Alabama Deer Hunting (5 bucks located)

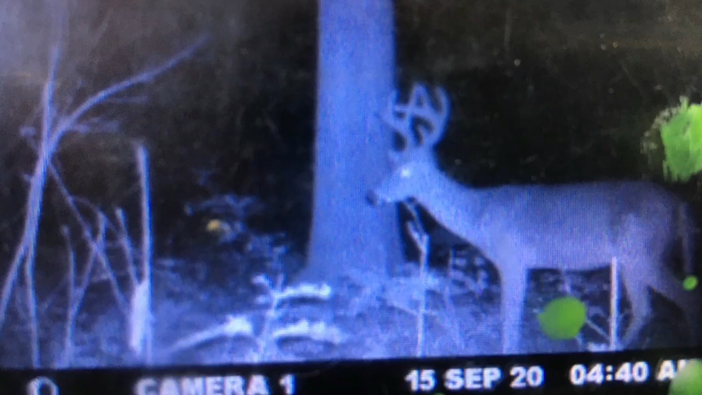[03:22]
Um you can't hardly see that right brow time uh if it's there and it could be. If it is it's eight point uh just the way the angle is on the on the deer and on the camera.